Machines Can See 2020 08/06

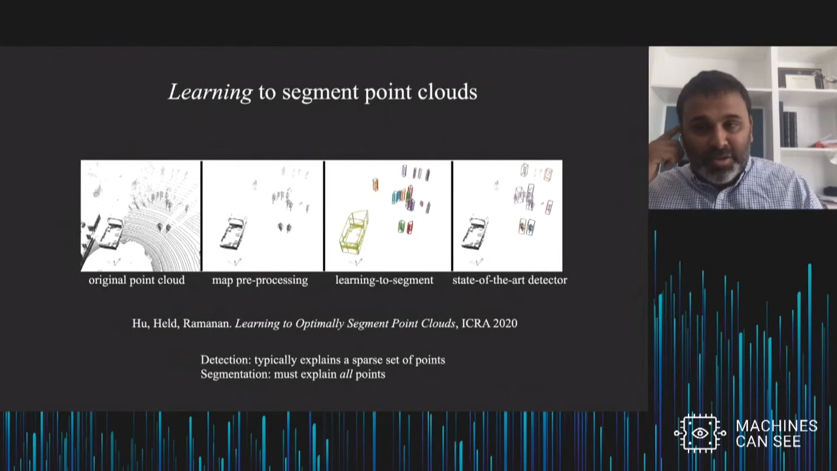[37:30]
because once you understand what objects are there, then it's much easier to track and predict and forecast how things will evolve over time. And so we've done some work where we've tried to take the problem of object detection or object segmentation and turn it into this graph theoretic problem of how do you group LiDAR points together so you can identify where the objects actually are.